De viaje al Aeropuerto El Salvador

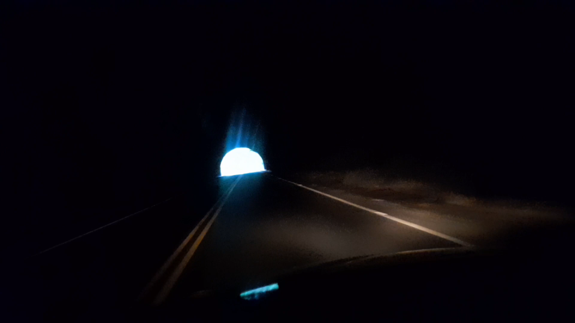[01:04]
Estamos ya en el primer túnel, cruzando el primer túnel.